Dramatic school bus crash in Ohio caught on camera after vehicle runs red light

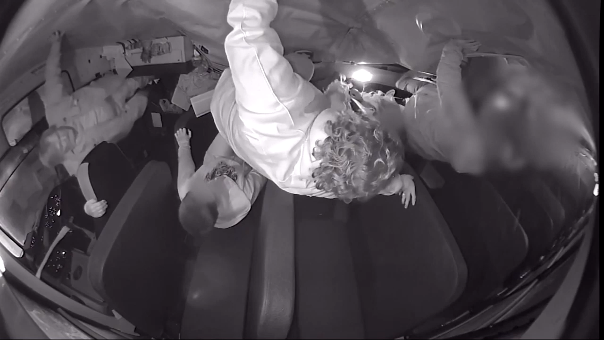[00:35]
Check out the resolve on the driver, though.
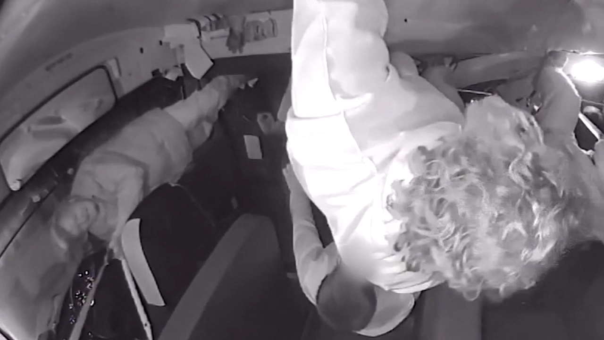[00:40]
74-year-old Danny Hupp remains calm the entire time, telling students to crawl out of the windows in emergency exits as the bus flies off the road and into the guardrail.